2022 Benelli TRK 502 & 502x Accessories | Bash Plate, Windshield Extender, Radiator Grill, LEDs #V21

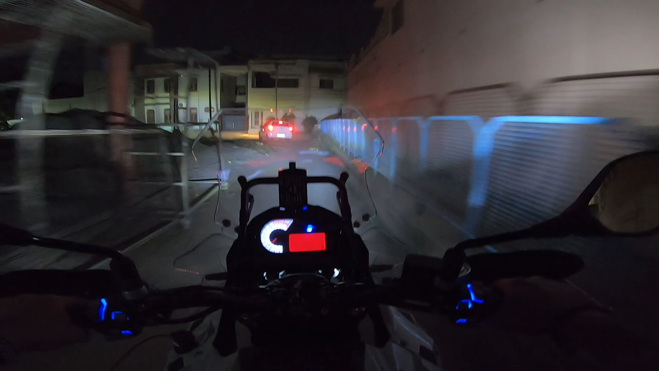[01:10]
उसके बाद रेडिएटर ग्रिल जो होती है, विंडशील्ड एक्सटेंडर जो होता है।
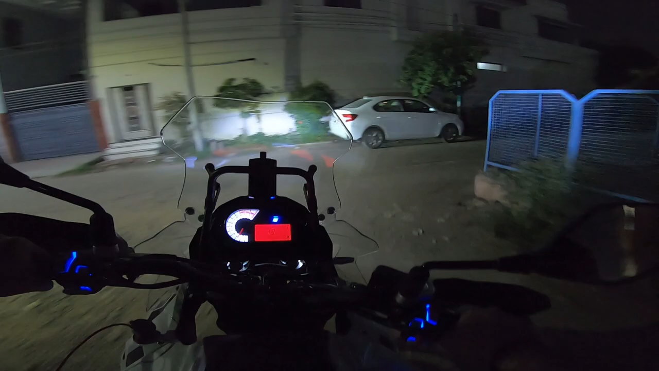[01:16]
मैं आपको सब कुछ दिखाऊंगा एक एक करके। सो जो सबसे पहली एक्सेसरीज़ है वो है ये बल्ब्स।
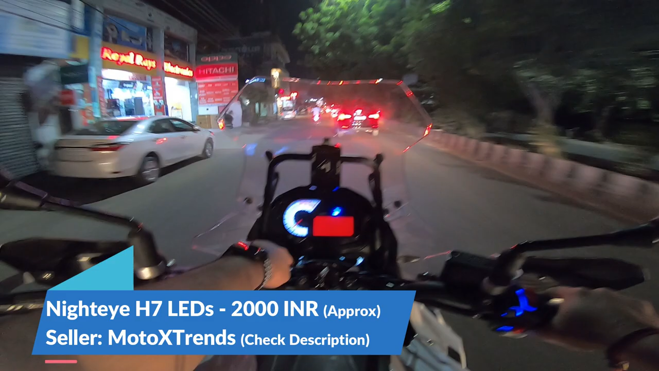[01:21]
आई एम नॉट श्योर आपको कितना दिख रहा है, बट मैं आपको क्लोज लुक बाद में दिखाता हूँ। सो ये नाइट आई के बल्ब हैं जो कि 2000 रुपीज़ का पेयर आ जाता है TRK के अंदर, H7 लगता है।
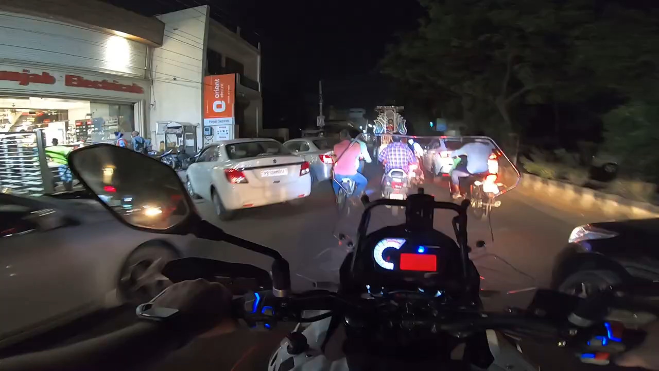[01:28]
ये जो नाइट आई के बल्ब हैं ये प्लग एंड प्ले है, दैट्स वे इसका कोई मैंने स्पेसिफिकली इंस्टॉलेशन वीडियो नहीं बनाया।
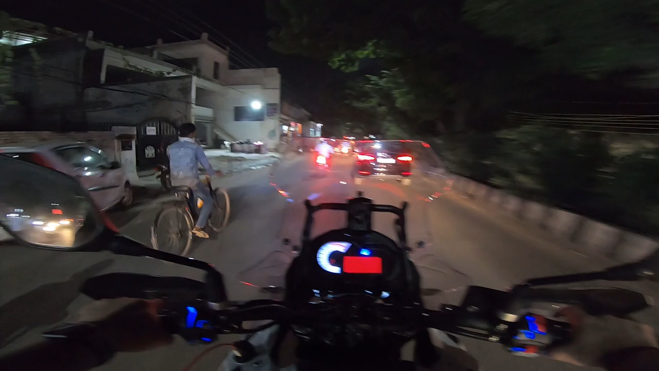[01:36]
तो अभी सोचा कि चलो वॉशिंग करवा लें, बिकॉज एक्सेसरीज लगाने से पहले वॉशिंग कराना ज़रूरी है।
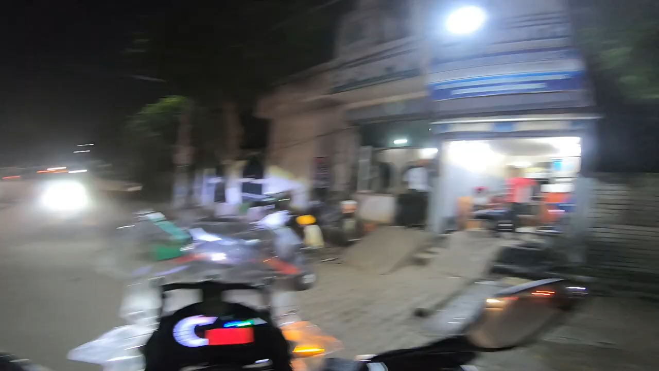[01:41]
सो अभी हम आ गए हैं लाली ऑटो सेंटर,